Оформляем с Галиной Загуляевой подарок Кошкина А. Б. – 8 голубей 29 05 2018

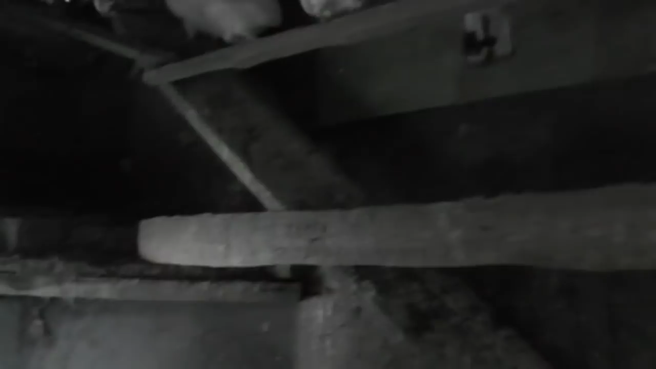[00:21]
Я не вижу, я второй-то этот. Куда делось? Это черный, черный, что один, почему? А вон двое.
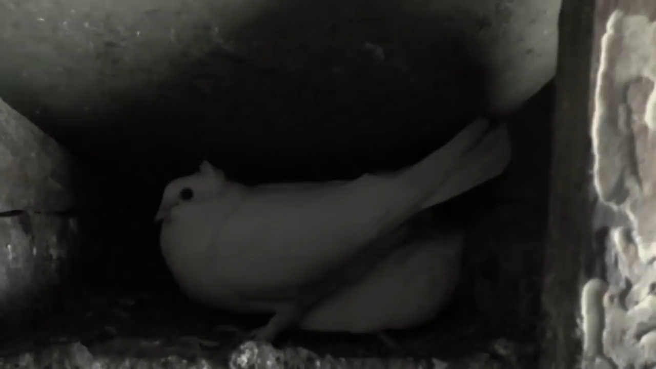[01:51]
Два беленьких и один черненький. Это одна была модная.
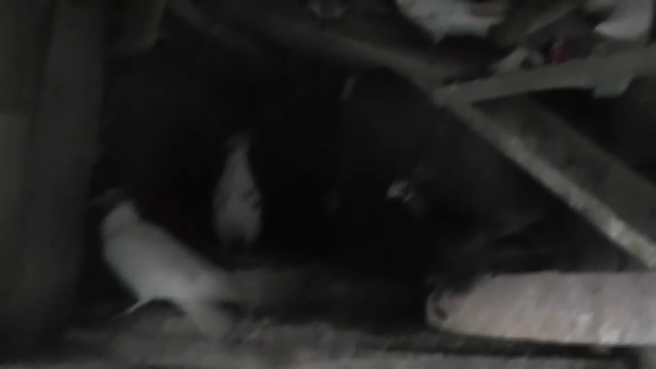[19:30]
А они сегодня тут уже помирятся. Видишь? Привет, который. А вот это, по-моему, ещё птенец. А?